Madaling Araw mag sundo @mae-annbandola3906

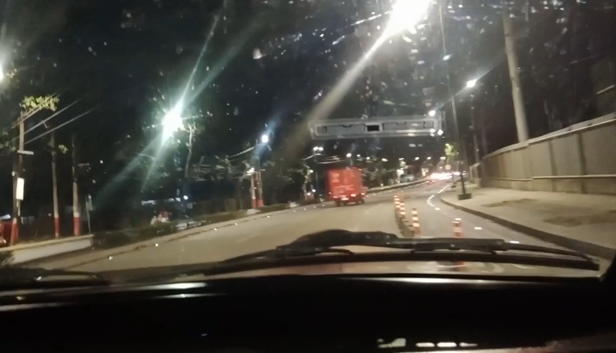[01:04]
Sundo ng madaling araw. Ako dumadaan ako dito sa may ano, bike lane pag ano, sikip na kayo dito. Wala nang madakop dito. Chambal lang. Ha? Chambal-chambal lang. Okay lang kung marami. Oo, siyempre marami talaga. Di ka pwedeng ako lang mo isa din dadaan.
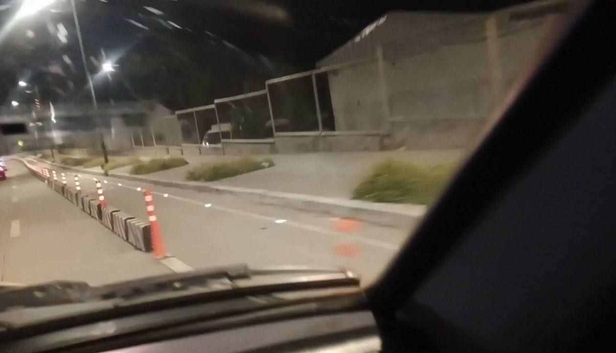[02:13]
Yan o, akala ko yan ano. Sa kasama ko. Ha? Nagulungan yan ng mga sasak yan. Yung sa kasama. Grabe ka, peaceful. Ang ganda pag biyahe pag ganitong oras. Oh. Walang ka-traffic, walang ka-ano.
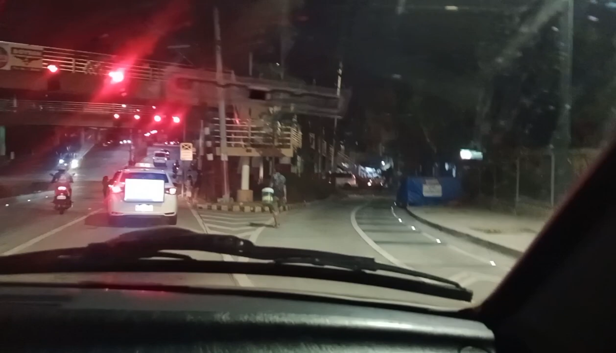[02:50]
O bibili pa lang sa bulungan.
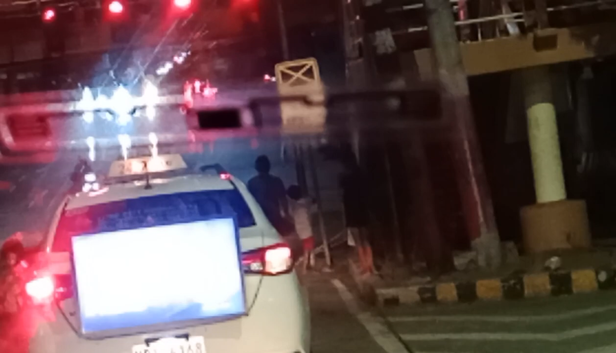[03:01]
Hindi man ito. Grabe mga bata, oh. Madaling araw na.
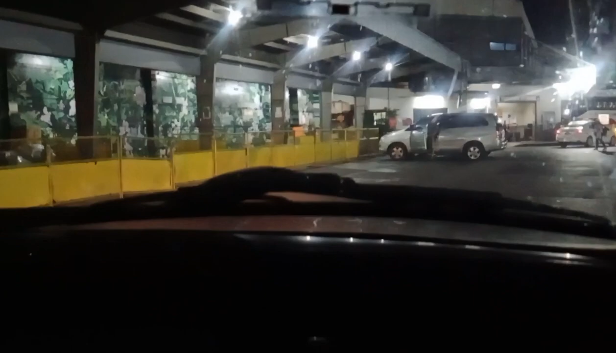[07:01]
Dumaan ako na bus. Ayan. Pumasok na kami.
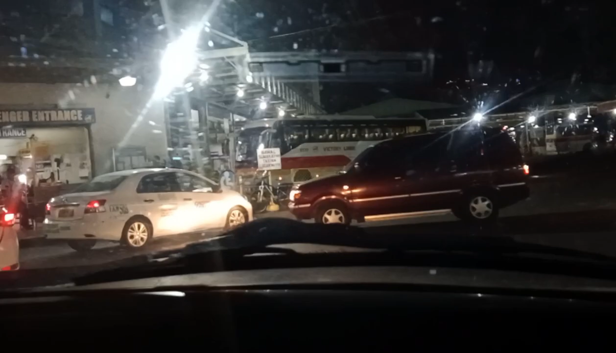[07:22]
Nag-park po kami dito, guys, at bumaba ako.
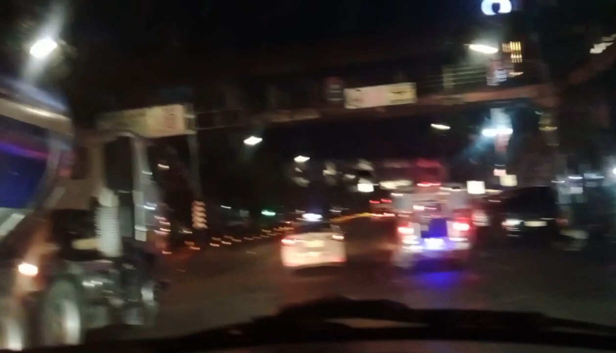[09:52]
Tapos, umiko kami na nag-park kami sa gilid na malapit din doon sa bungad ng ano, ng Victory Liners.
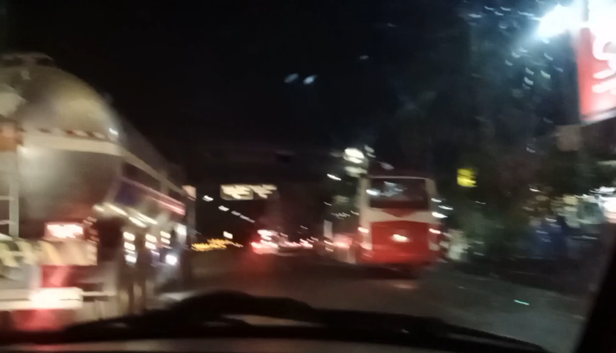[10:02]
Ayan. So, dito kami umiko. Kasi kung uuwi po pa kami, guys, malayo na rin. antay-antay na lang kami kung